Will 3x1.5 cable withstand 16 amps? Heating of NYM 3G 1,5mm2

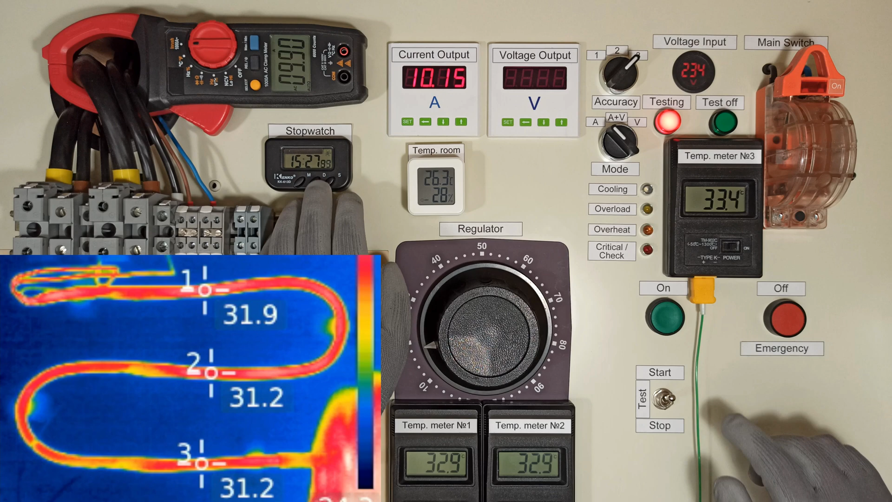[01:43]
Well, 10 amps in these conditions is just a light warm-up. The internal temperature reached 33 degrees, and the external temperature is 31. Now, let's test it at 16 amps.
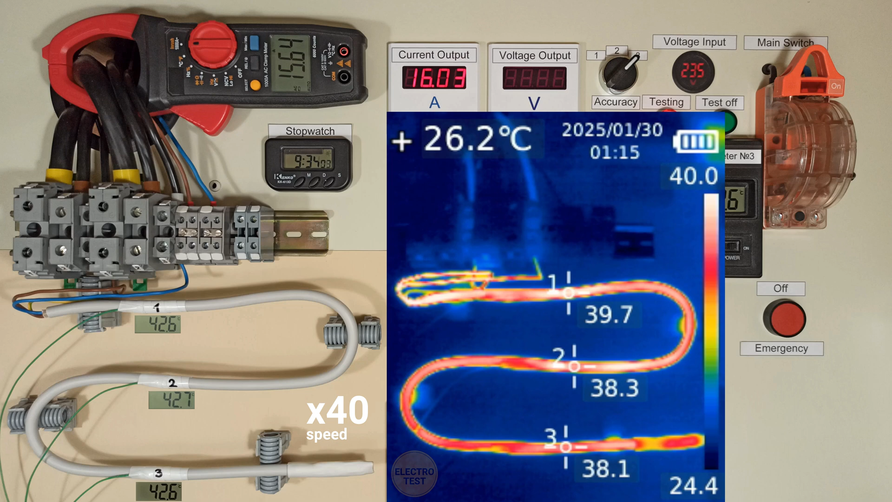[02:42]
. . . . . . The external temperature is around 45 degrees, and the external temperature is 40 degrees.
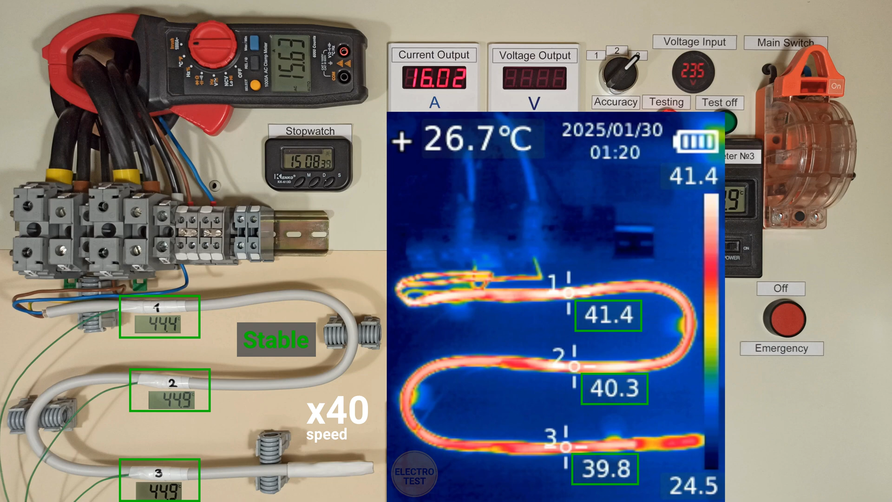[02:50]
On screen: spot 26.7°C
However, this is acceptable, because the permissible temperature is 70 degrees.